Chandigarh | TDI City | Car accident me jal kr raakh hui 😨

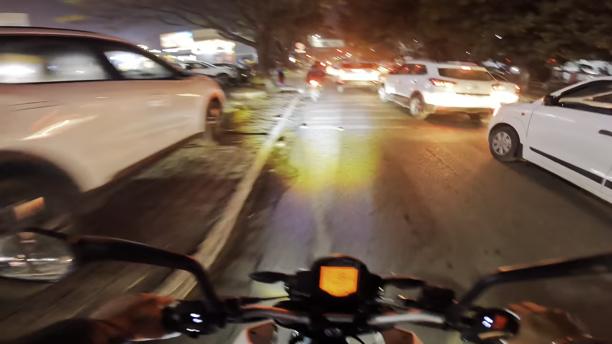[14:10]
शाम, सूरज ज़्यादा चले गए हैं, रात का टाइम चालू हो गया। ओके, रात को भी अलग ही सीन है। अरे ये क्या, रैपिडो राइडिंग, ओके ओके, नो प्रॉब्लम, वेटिंग फॉर इट।
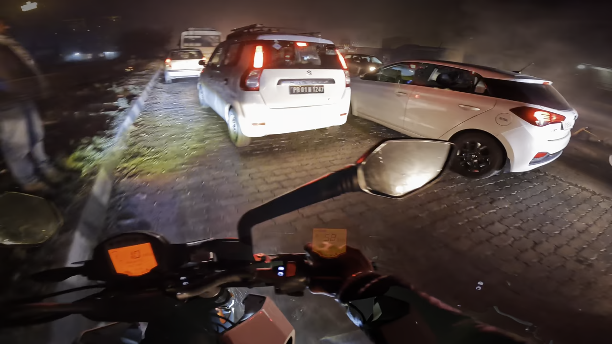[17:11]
तो ये देखो गाइस, यहाँ पे धुआंधार देख रहे हो, जो मैंने डाइवर्जन पॉइंट दिखाया था, ये देखो पूरी एक गाड़ी आग लग गई, पूरी जल के राख हो चुकी है, काली एकदम, एम्बुलेंस आ रखी, फायर इंजन आ रखा है, पुलिस आ रखी है। ओ हो, इतना भयंकर एक्सीडेंट।
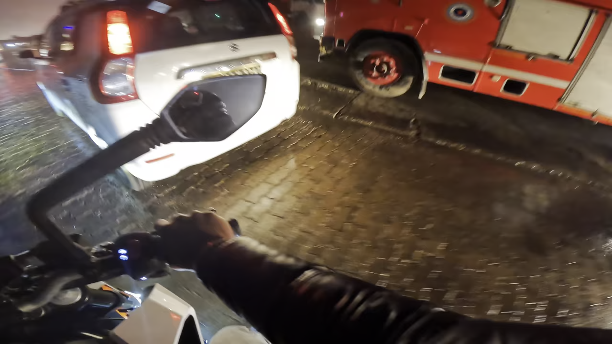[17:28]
मैं बस यही प्रे कर रहा था कि जो इस गाड़ी में थे लोग वो किसी ना किसी तरह सेफ हो।